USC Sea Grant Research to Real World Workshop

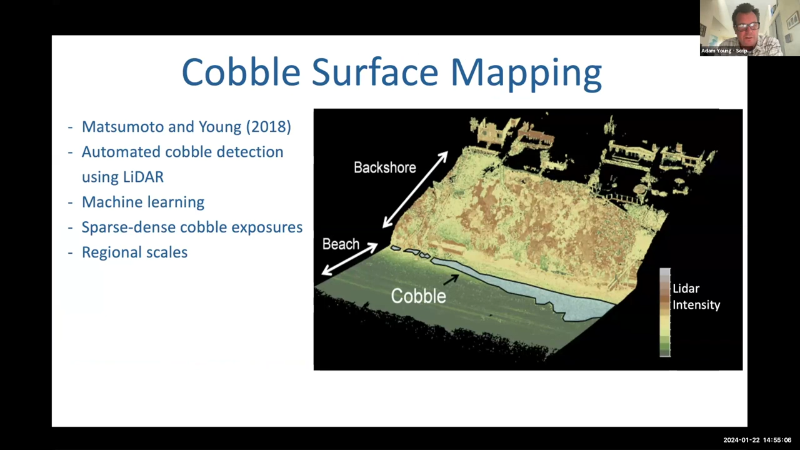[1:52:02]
So this image on the right just shows you an example of how that's done. Well, one of the things, again, these are just looking at cobble on the surface of our beach, but we can apply this to regional scales.